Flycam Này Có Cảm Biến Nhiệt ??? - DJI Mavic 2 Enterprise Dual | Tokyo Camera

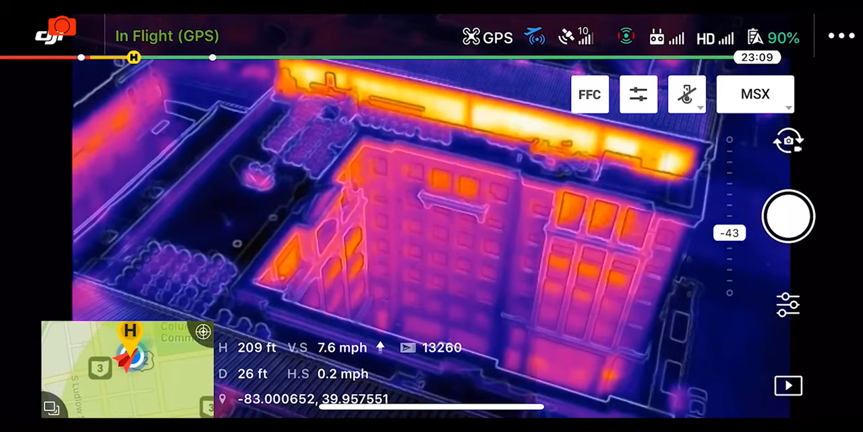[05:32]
Tức là khi mà anh em bay ở trên cao ấy, thì bởi vì nó là một cái phiên bản dành cho doanh nghiệp, thế cho nên là khi mà chúng ta bay ở trên cao và có thêm cái cảm biến nhiệt này,
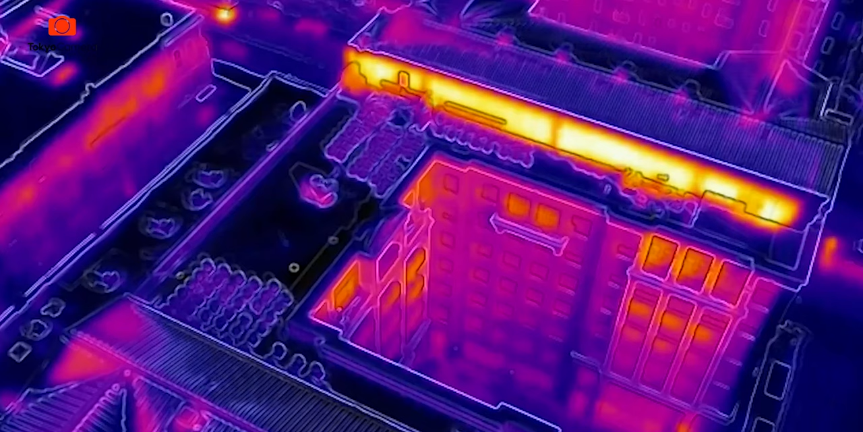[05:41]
thì các bạn có thể là nhìn được trong hình ảnh của chúng ta cái phần nào đang có nhiệt độ cao, hoặc là có thể là phát hiện ra người. Thì đây là một cái cải tiến rất là lớn ở trên cái phiên bản Dua này,
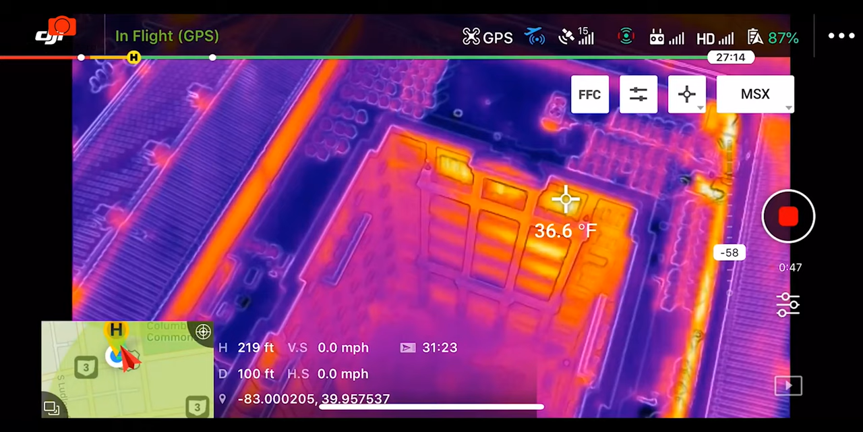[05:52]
On screen: spot 36.6°F
và nó sẽ giúp cho người dùng rất nhiều trong cái công cuộc là phòng cháy chữa cháy và tìm kiếm và cứu nạn cứu hộ ấy. Đó, thì đây là cái tác dụng chính của cái cảm biến nhiệt này. Còn để mình xem nào, có điểm gì khác so với chiếc Mavic 2 thông thường không nhỉ?